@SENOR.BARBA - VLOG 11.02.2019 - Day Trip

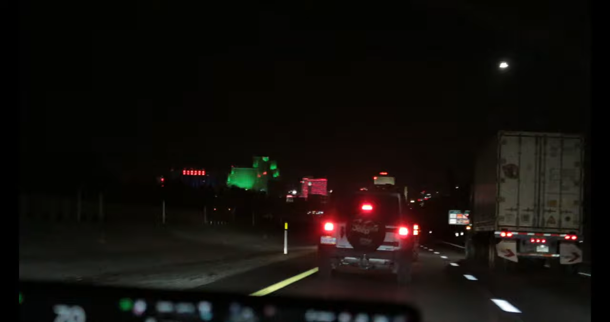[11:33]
We made it to Vegas. Yeah.
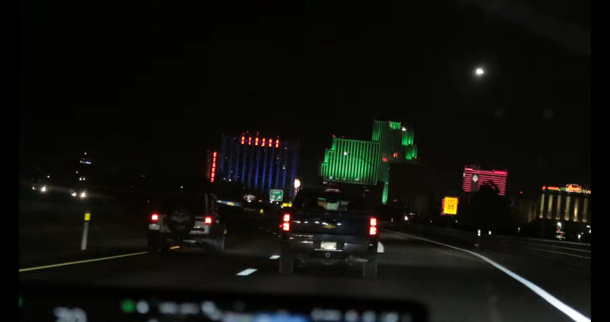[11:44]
Vegas. Vegas. Vegas. Is that the Sands? Yeah. I think so. Oh, look at that. Vergas. Look, Circus Circus.